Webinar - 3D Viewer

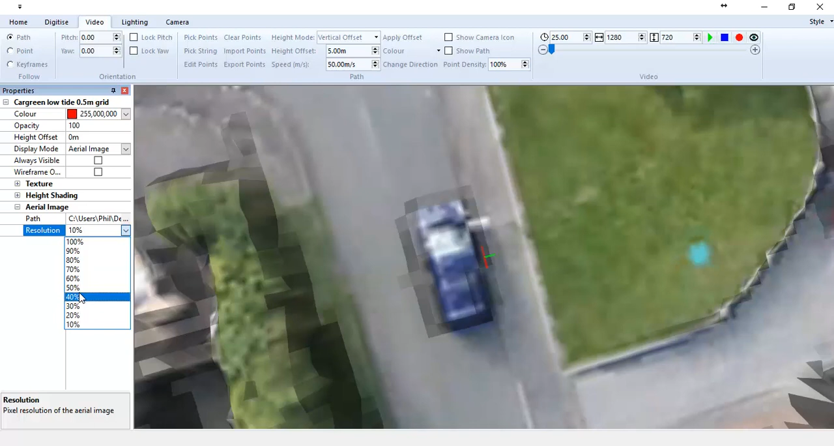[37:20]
The downside of this is that this requires an awful lot of number crunching and a lot of video memory, and it can take a while to do it. So I'm not going to go 100%, but I will go 50%. And as such, Enforce will warn me that I'm about to essentially generate an enormous image, and it's going to take a little while to properly cut it up and load it in.
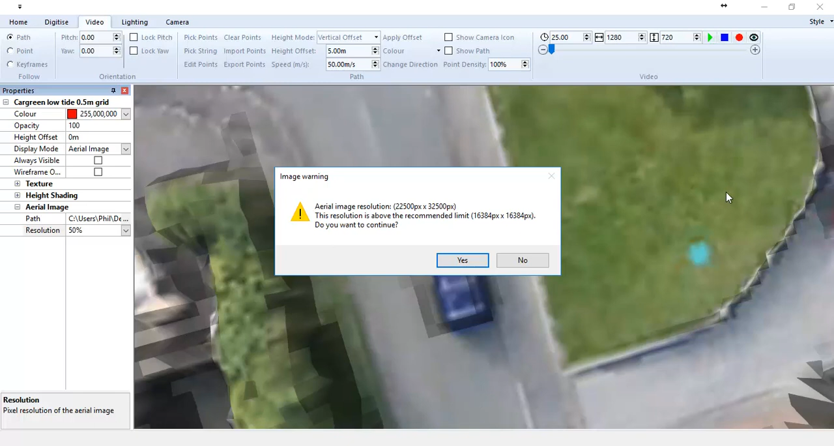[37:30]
So I'm going to press OK. And hopefully in a second or two, we should see that increase in clarity. There you go. So it's now doing that all over the job, and it's going to be a little bit unresponsive as I try and zoom out, because it's loading the data everywhere. But the end result being that you can now fly around the data set and see a lot more information, even perhaps digitized off of it.
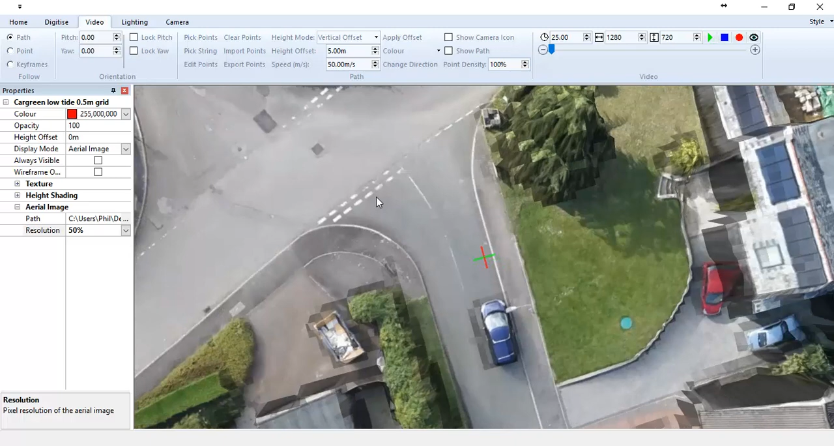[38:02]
So where I do have data sets like this, we have a digitized button that actually allows us to pick information off of the 3D view. And this is being used quite extensively by clients who are going out with UAVs and collecting drone data, and then sketching around the bottom of batters and the tops of batter, generating a very quick and easy volume without actually having to go on site and climb up them and worry about any health and safety.
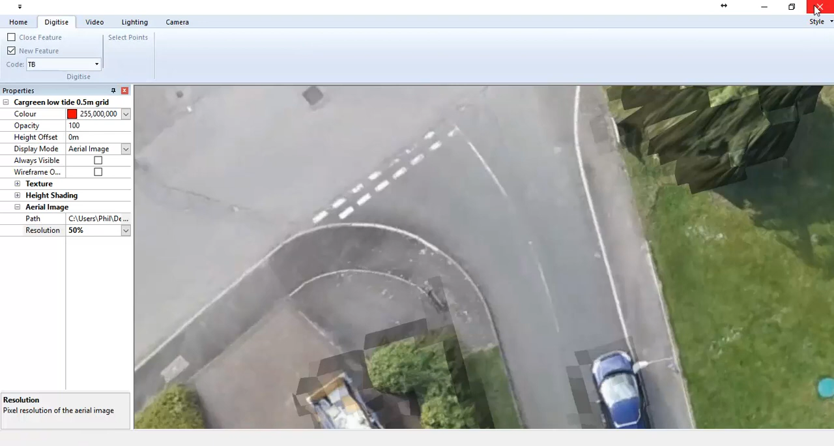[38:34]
So what I'm going to do is I'm going to quickly create a new model and just show you how easily we can digitize off of this model in the 3D view.
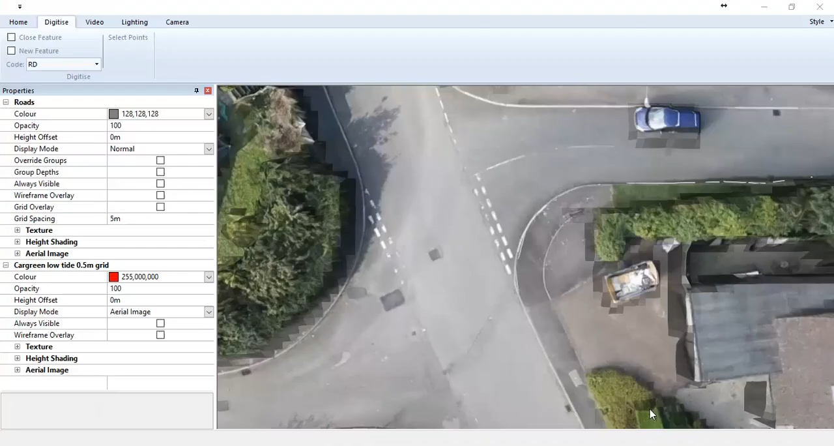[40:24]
That's the 3D. So, like I said, with drone data especially, that's becoming a very useful way of digitizing around the basis of spoil heaps and extracting volumes without ever really having to go up there and get your feet dirty. So that's gonna actually finishes the little presentation. Hopefully you've learned something, or you've seen something M-Force can do that you didn't know it could do. Is there any questions anybody has with regards to what I've just been doing?
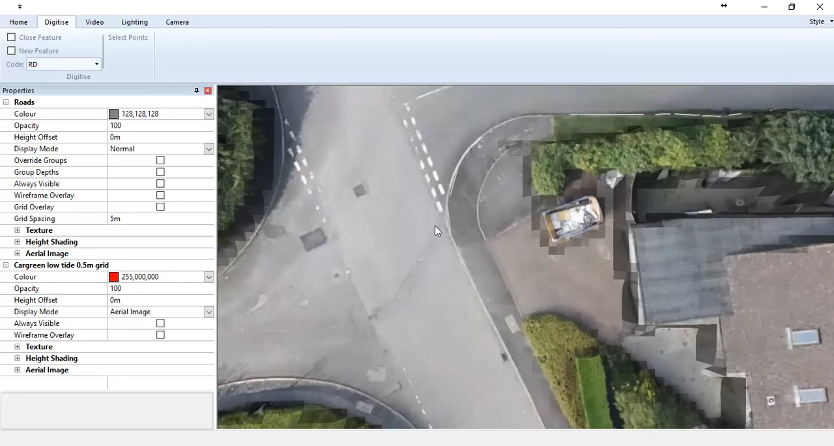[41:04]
What was the water option? Yes, you reminded me. So the water option shows you a plane, a simple 3D plane that you can adjust the height of.
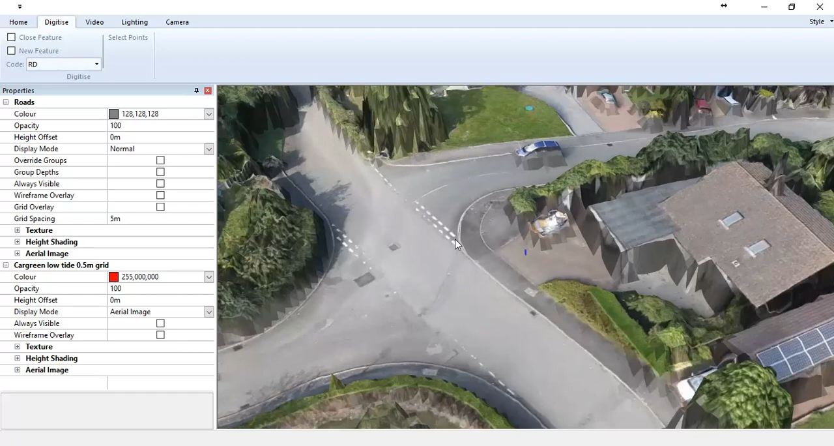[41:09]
So if I go up here, click on home,
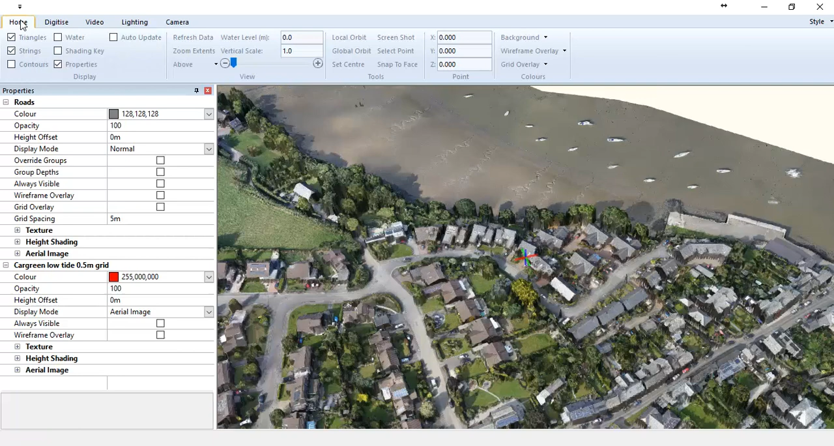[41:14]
click water, it's put a plane in at the level 0.
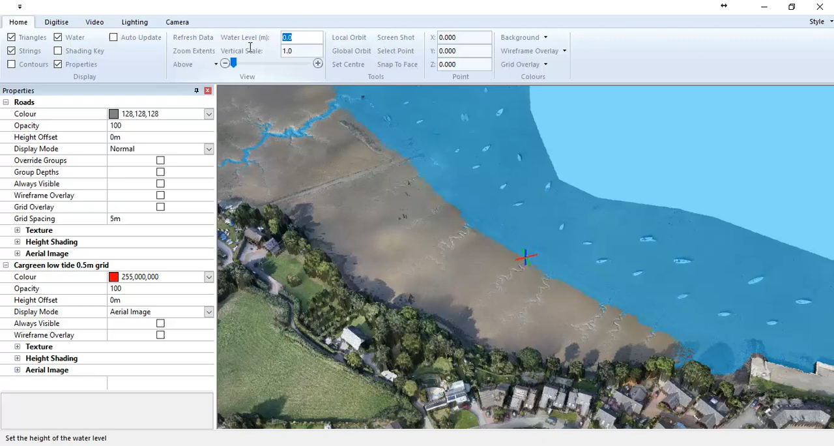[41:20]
So if I change the level to say 5, that comes up. And obviously it's by default it's made slightly translucent so you can see through it. It works quite well here because obviously we can see the water level coming in as if it was high tide. So that's at 5. Go to 2, to 1, and 0.
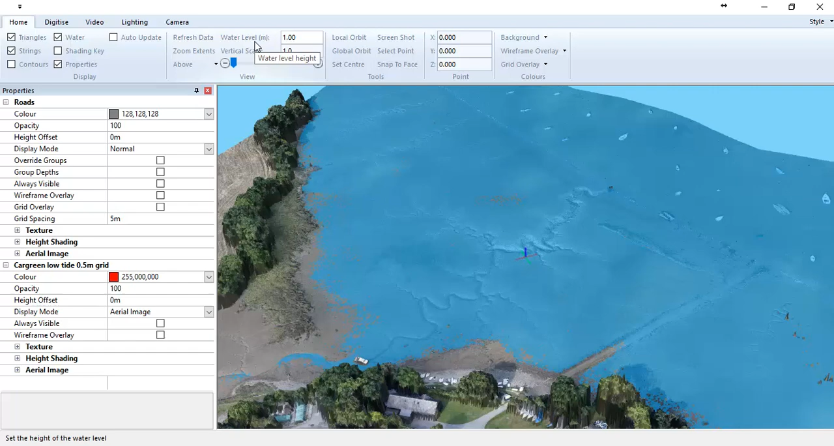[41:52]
Future releases will be able to animate that hopefully as well, so you'll be able to show water or any other surface going up and down, so you could actually model a floodplain, which would obviously have a slight hydraulic gradient to it. Doesn't necessarily have to be completely flat. And that brings me to the end. It's 4 o'clock. Thank you for your time.